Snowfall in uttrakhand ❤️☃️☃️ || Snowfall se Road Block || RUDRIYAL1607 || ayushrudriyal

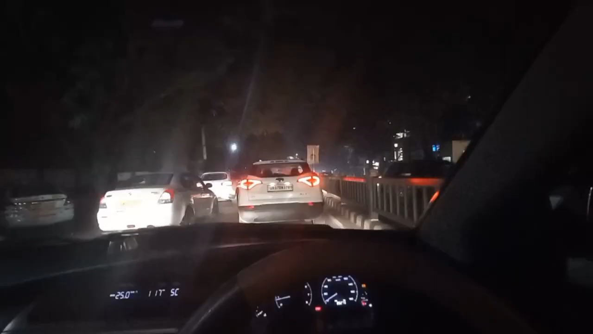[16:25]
तो भाई पहुंच चुके हैं कोरा कोरा काट के एकदम राजपुर रोड पे, पैसिफिक के वहाँ पे पहुंचे अभी।